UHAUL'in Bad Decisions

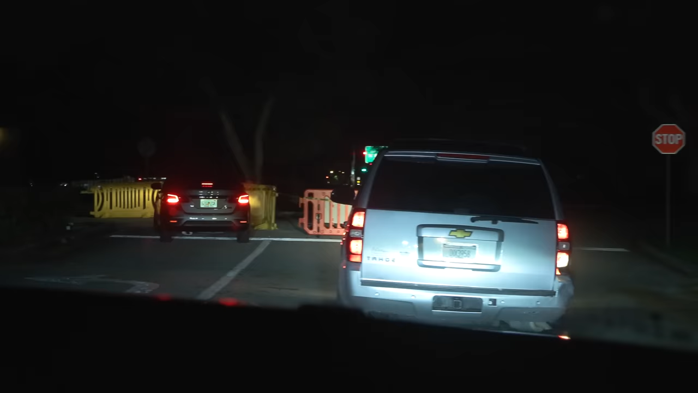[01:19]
Dix 3958, Dix with an X, Delta Indio X-ray.
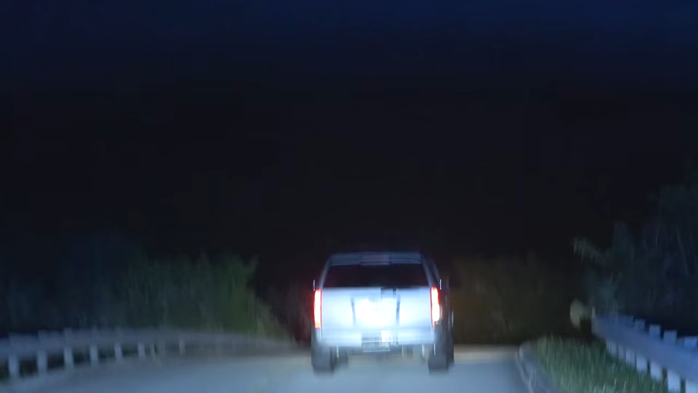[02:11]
So far, failure to yield. I got him lit up.